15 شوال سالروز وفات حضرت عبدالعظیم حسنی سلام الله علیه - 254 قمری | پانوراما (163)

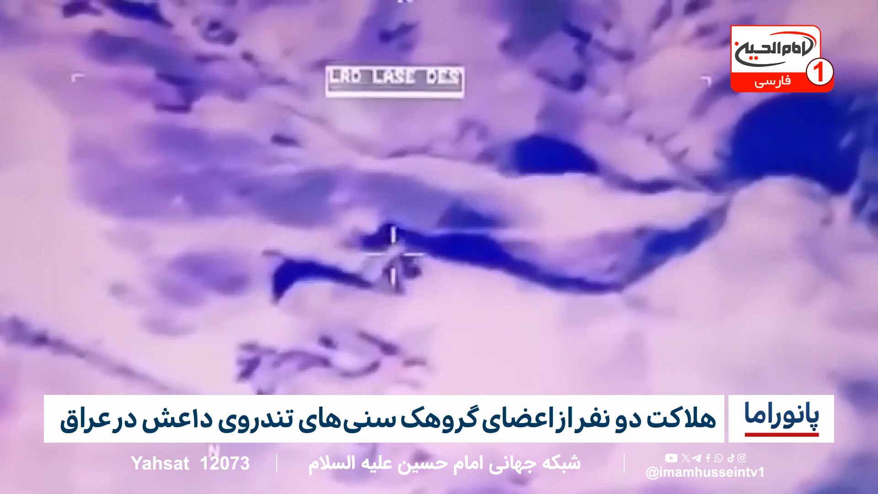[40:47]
شمال استان دیاله مورد حمله هوایی قرار دادن که در
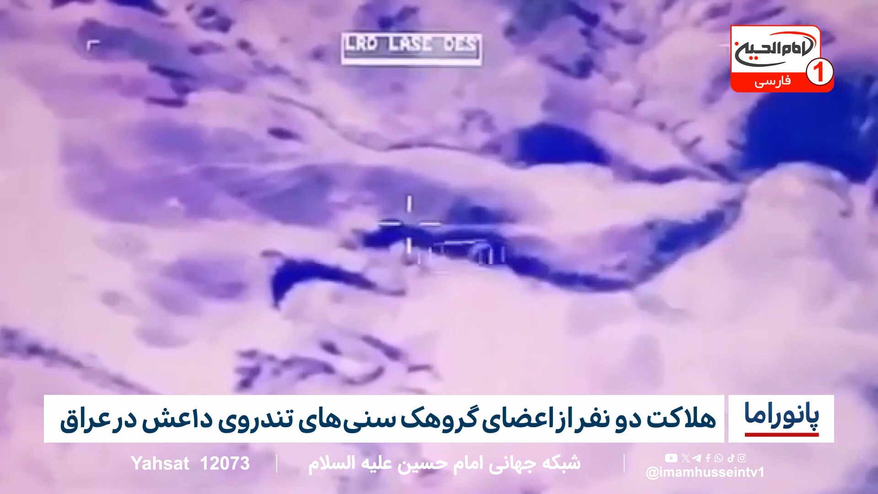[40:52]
نتیجه آن مخفیگاه منحدم شد و همه شبه نظامیان داخل آن کشته شدن در این عملیات جسد دو نفر از
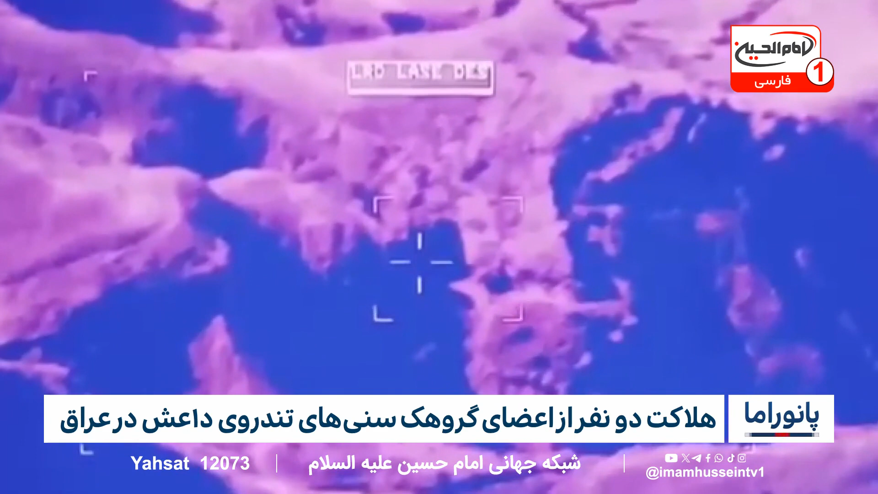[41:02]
اعضای گروه هک سانیهای تندروی داعش که گمان می روید از